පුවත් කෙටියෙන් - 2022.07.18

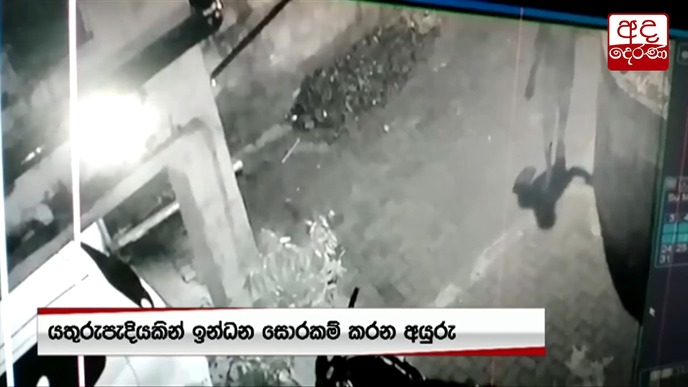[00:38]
කොළඹ ප්‍රාදේශීය මාධ්‍යවේදිකුගේ යතුරුපැදියක් රත්මලාන ප්‍රදේශයේ සිය නිවස අසල නැවත තිබේදී කිසියම් පුද්ගලයෙකු එහි ඉන්දින සොරකම් කරන අයුරු CCTV කැමරාවක මෙලෙස සටහන්ව තිබුණා.